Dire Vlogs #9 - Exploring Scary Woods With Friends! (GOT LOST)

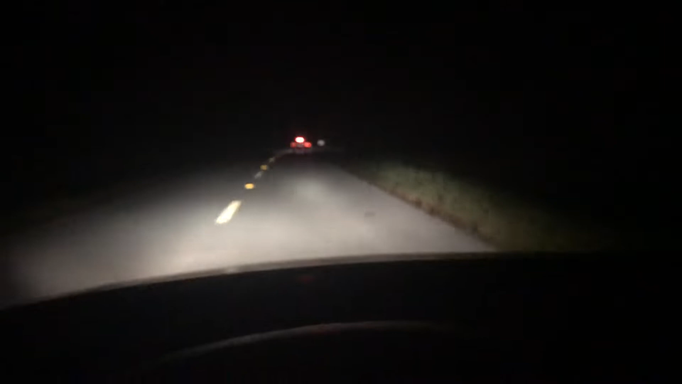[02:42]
taking this dark-ass road in these dark-ass woods.
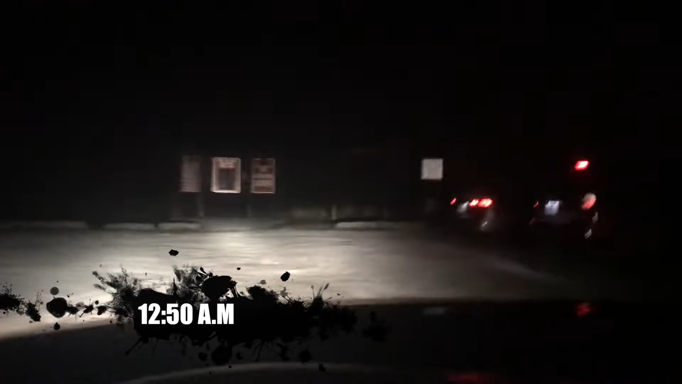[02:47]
This is so sketchy, bro. This is so sketchy.